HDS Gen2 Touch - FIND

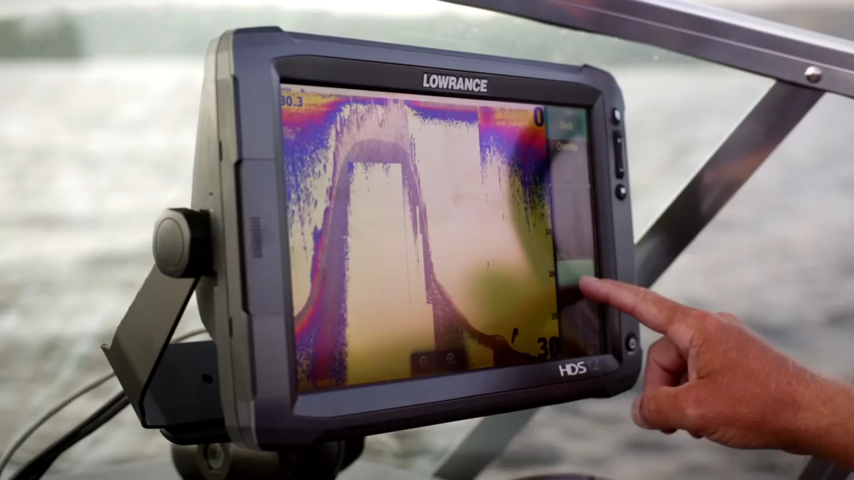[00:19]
HDS Gen2 Touch is the perfect integration of fish finding and chart plotting technologies.
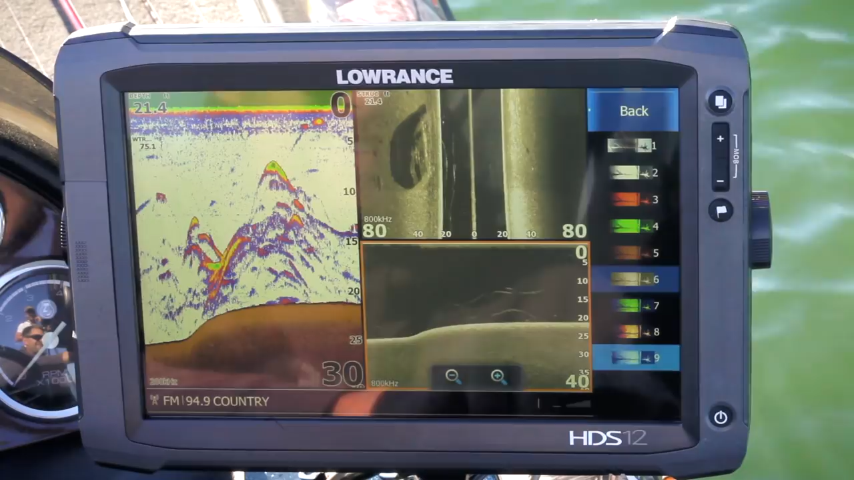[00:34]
plus trackback, downscan overlay and advanced sonar control features.
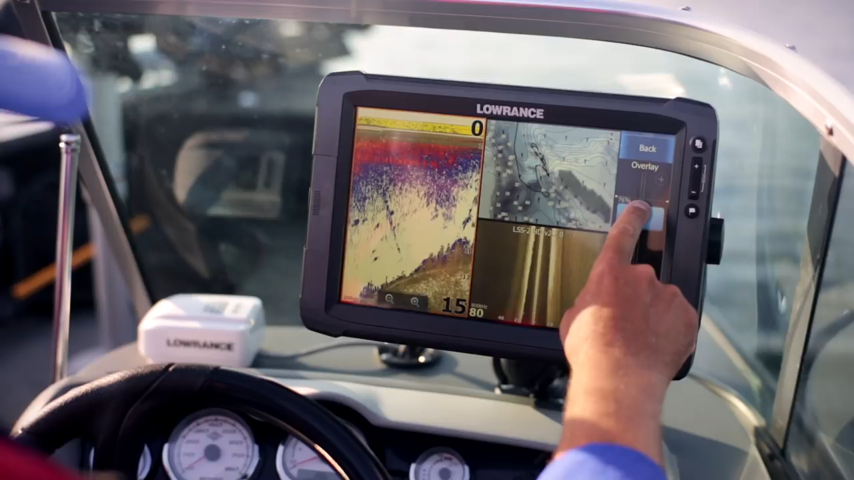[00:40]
HDS Gen2 Touch features the industry's only 4-channel sonar,
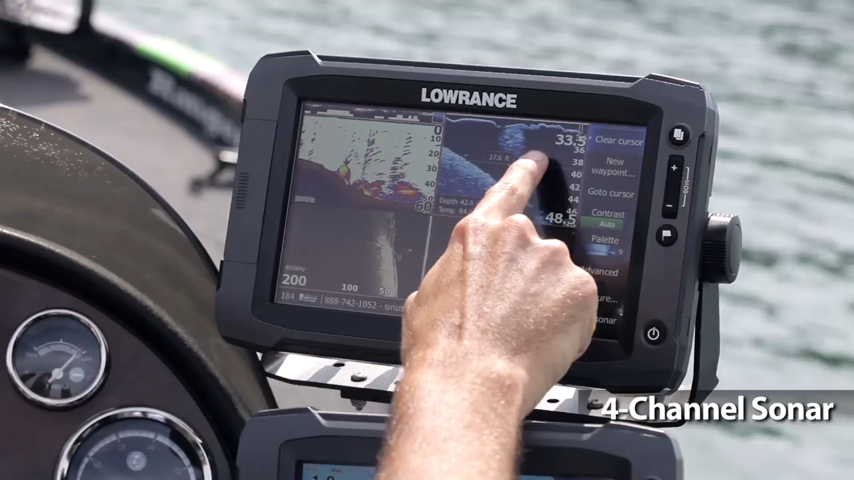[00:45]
including our award-winning broadband sounder and built-in structure scan HD with left, right and true downscan imaging.
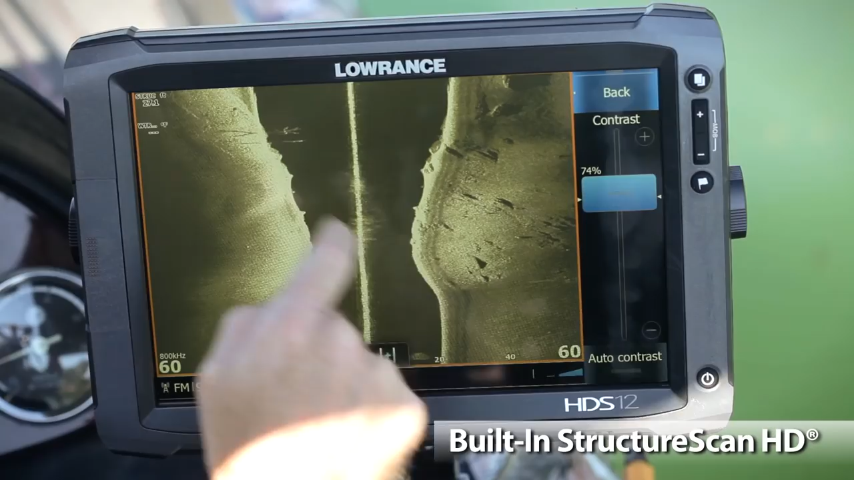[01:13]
The built-in structure scan HD combined with an optional LSS2 transducer provides the industry's clearest photo-like images of fish and structure on the right and left side of your boat.
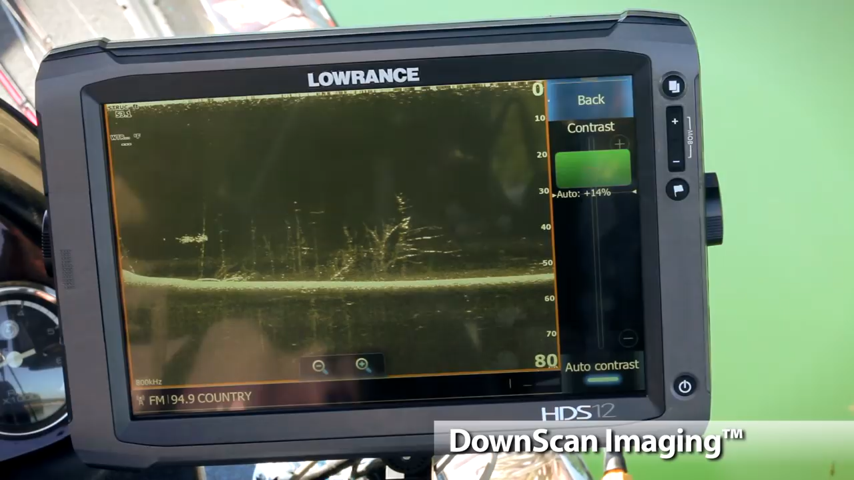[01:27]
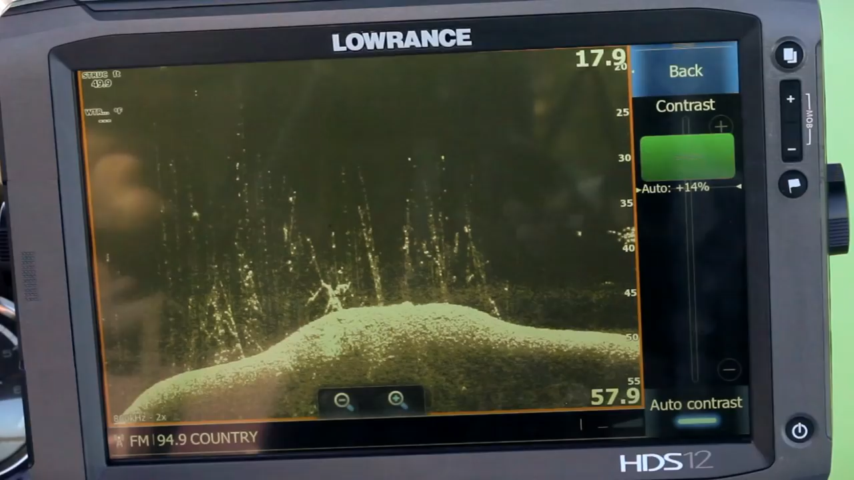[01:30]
Trees look like trees and rocks look like rocks.
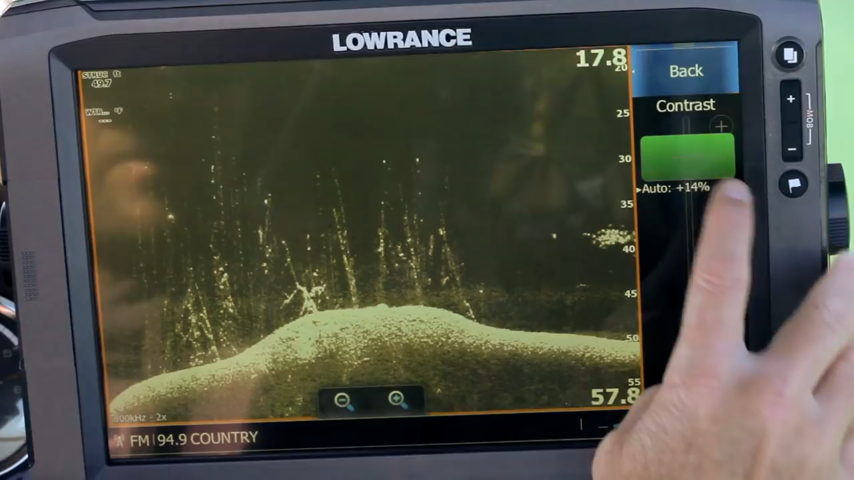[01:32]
You also have the option of networking your HDS Gen2 Touch with an existing structure scan system.
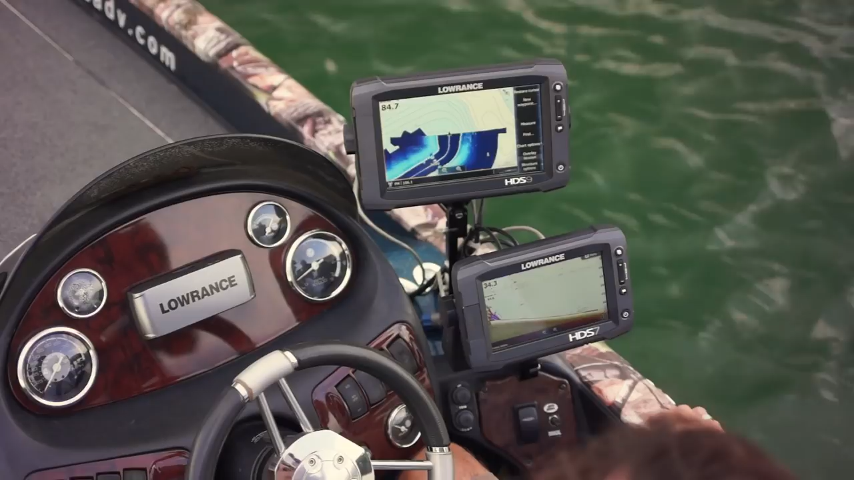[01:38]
Lowrance's exclusive downscan overlay combines the best of two sonar views directly
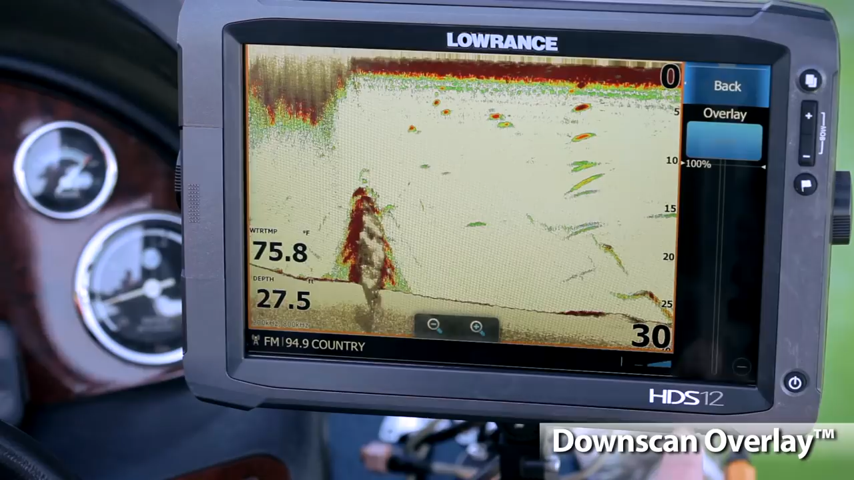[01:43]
On screen: water 75.8°F
beneath your boat – broadband sounder and downscan imaging.
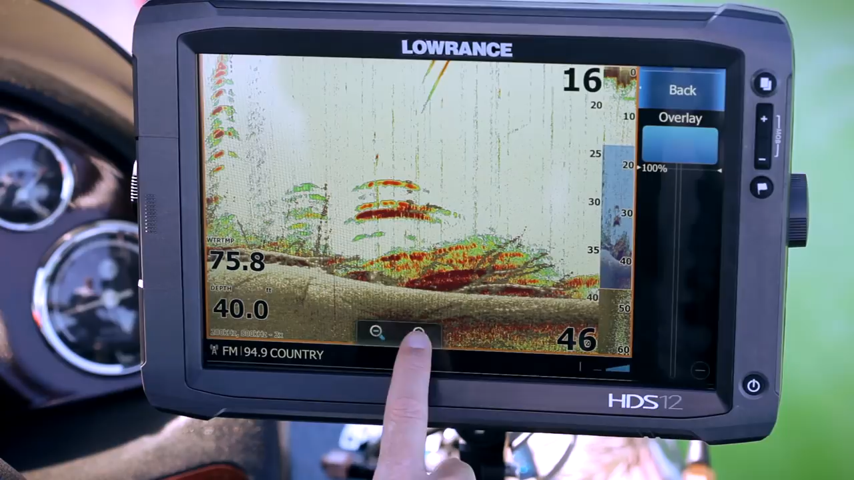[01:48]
Sometimes it's hard to tell if an arch is a fish or just debris in the water. But with downscan overlay, you can remove all doubt.
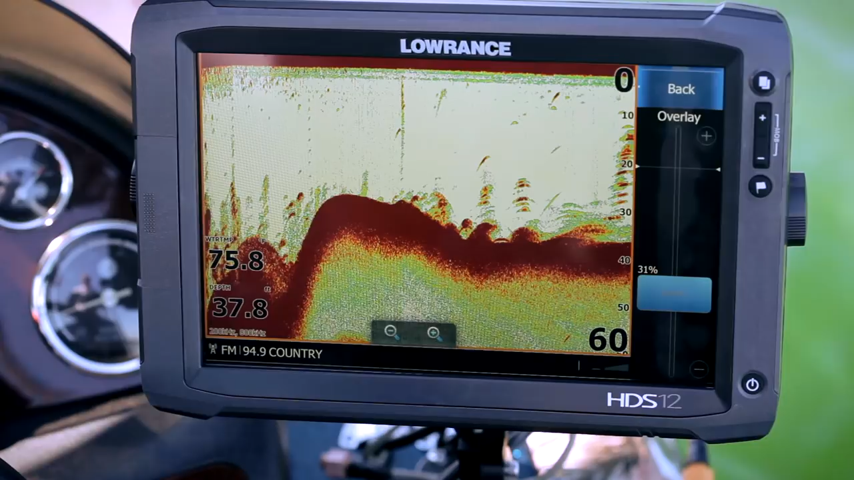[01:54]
Use this unique tool to give yourself more confidence in what you're seeing. Now it's easier than ever to know the difference between structure and fish.
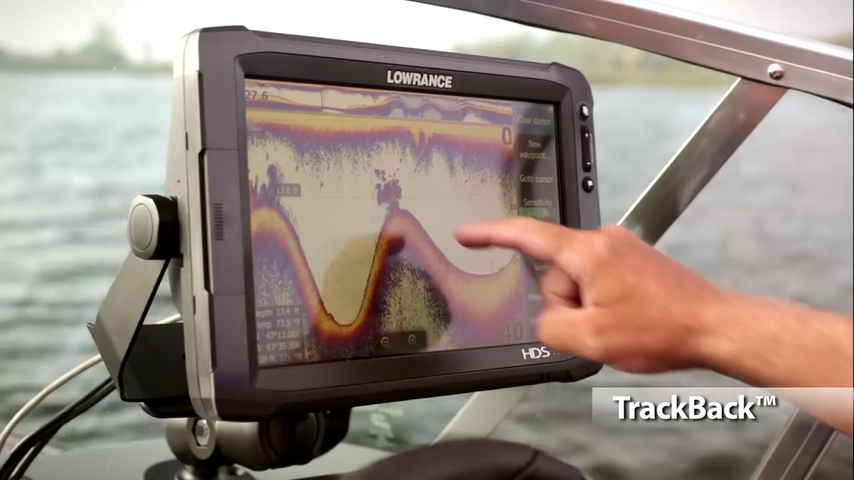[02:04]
Lowrance's Trackback feature allows you to scroll back through sonar history and mark waypoints. It's like going back in time.
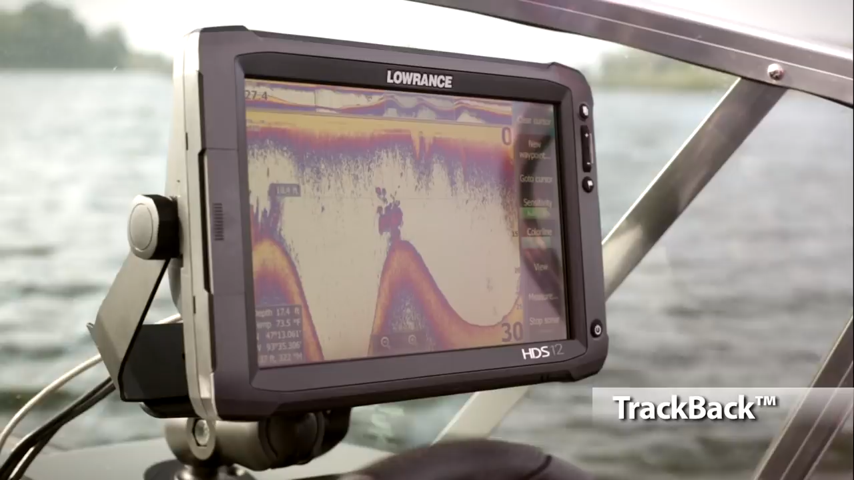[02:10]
Trackback makes it easy and without sacrificing real-time operations.
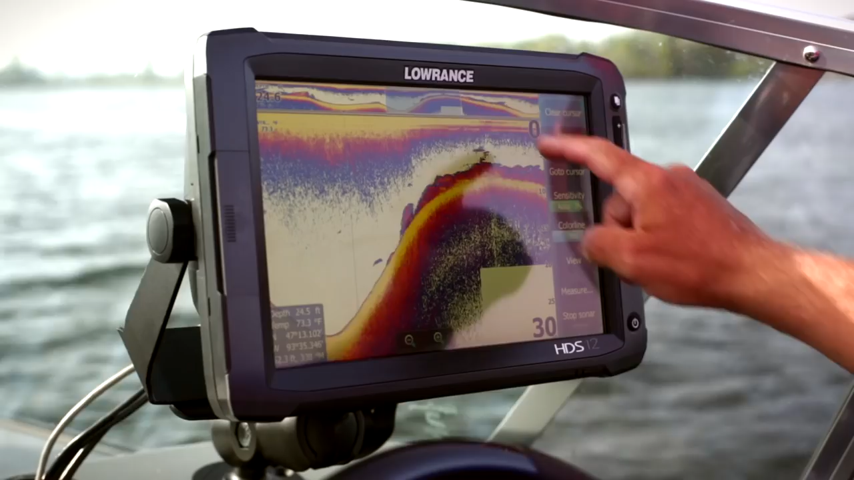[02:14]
On screen: depth 24.5 ft, water 73.3°F
In other words, when scrolling back through sonar history, your HDS Gen2 Touch is still recording.
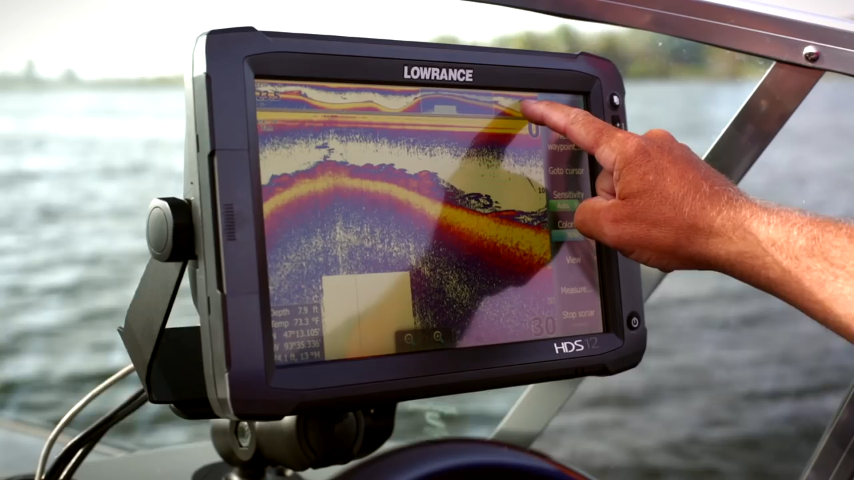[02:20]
So when you exit Trackback mode, you haven't missed a thing.
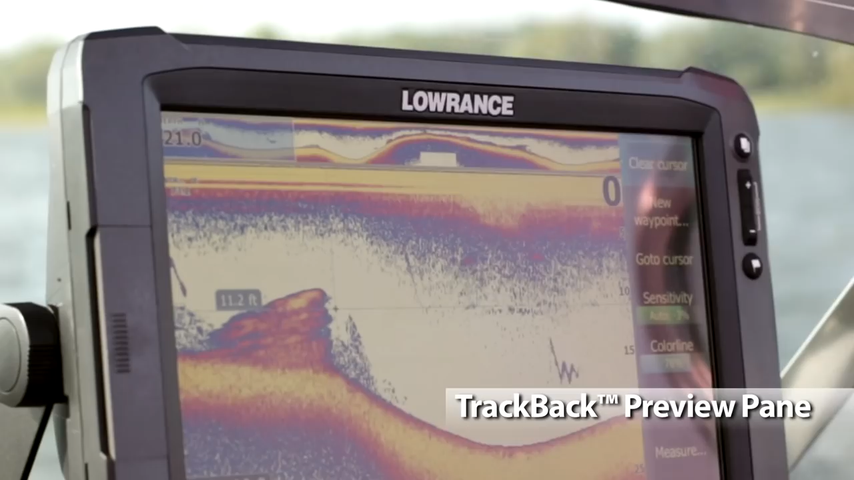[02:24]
Our new preview pane gives you a quick way to reference the area of sonar history you're covering. Trackback works with broadband sounder,